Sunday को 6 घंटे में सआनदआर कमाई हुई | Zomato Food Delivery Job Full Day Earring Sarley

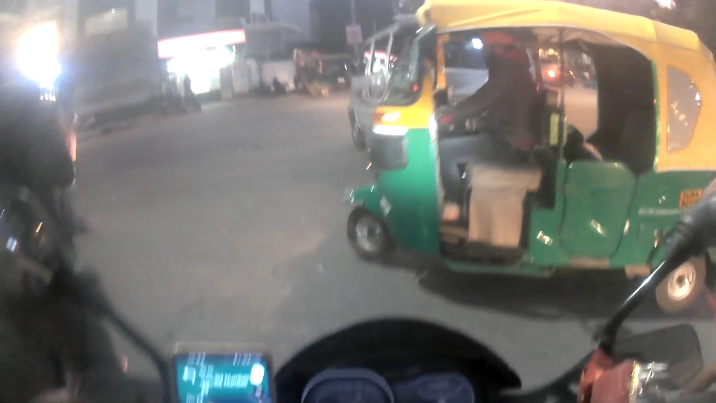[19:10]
साफिक का जहंजड ना हुना ना तो अराम से काम भी क्रलिया जाए ऑशार अज जाए